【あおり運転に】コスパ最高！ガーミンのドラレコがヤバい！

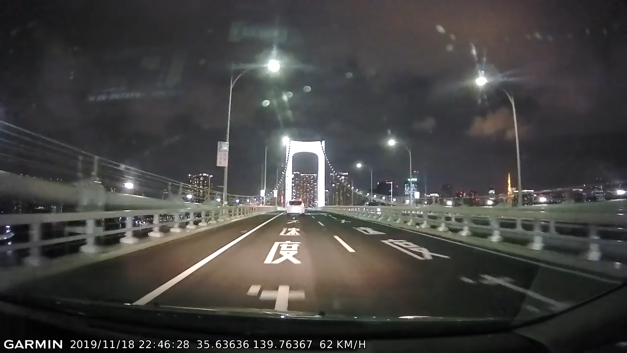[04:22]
これは従来製品と比べてになるんですけど本当に鮮明になったっていう風に聞いていて前の車とか後ろの車のナンバーが見えないとかあとは車の様子もちょっと見づらいとかっていうことはほぼなくなってすごい綺麗に見えてるめっちゃ綺麗でしょこれ文字もしっかり見えるしなんかちょっと雰囲気ある映像になってるなんか綺麗ですねただのなんかドライビング映像を見させられてるかのような綺麗さ簡単なんですよ取り付けも簡単だしアプリでもすぐ見れるし今ね結構本当に危ないから